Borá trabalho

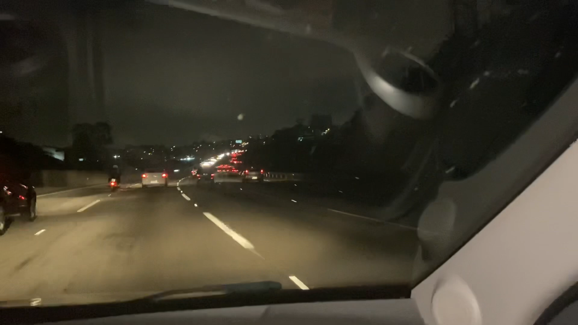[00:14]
estamos atravessando a grande São Paulo Porque nós trabalha noite e dia Aí ó, surgiu um orquidário pra nós Vê, resolver Estamos indo, né, Voltão?
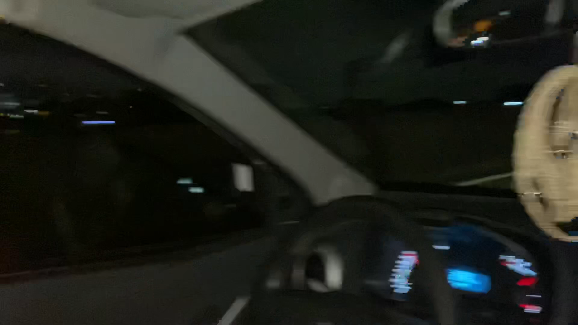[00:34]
É, isso aí Aqui não tem hora, não A Noca trabalha
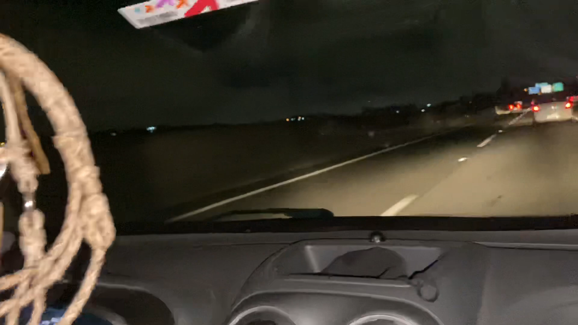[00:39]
Estamos atravessando a grande São Paulo nesse momento Muito carro Estamos no Rodoanel Olha aqui, ó Lindo Eu amo essa São Paulo Terra da Garoa Terra que tem gente boa que gosta de trabalhar Eu sou do estado de São Paulo E sou paulista Olha só, gente Que coisa boa